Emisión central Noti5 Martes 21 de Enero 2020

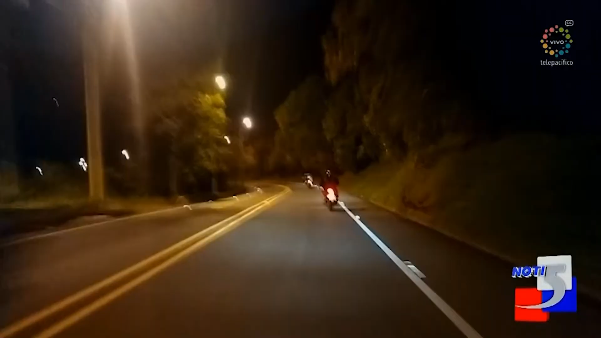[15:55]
Videos que circulan en las redes sociales evidencia cómo algunos conductores arriesgan la vida con los constantes piques en la vía al mar, lo que significa que volvieron las carreras ilegales en el sector.